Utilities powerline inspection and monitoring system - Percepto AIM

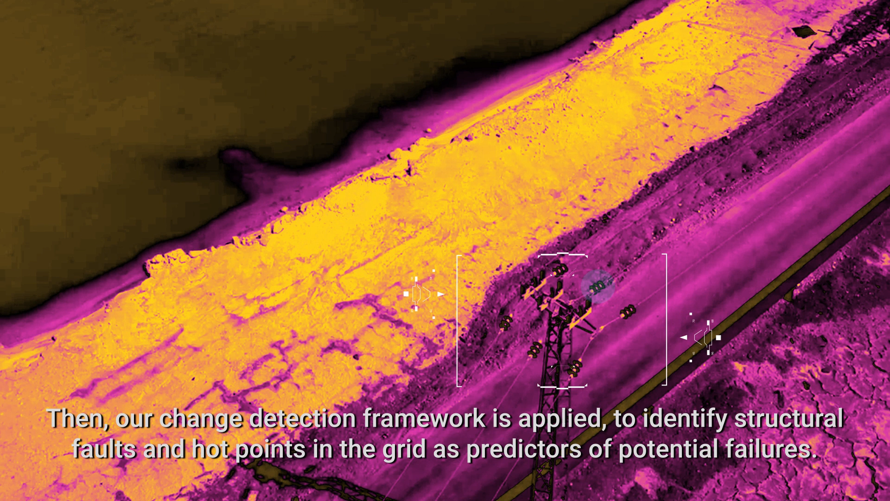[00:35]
Then, our change detection framework is applied to identify structural faults and hot points in the grid as predictors of potential failures.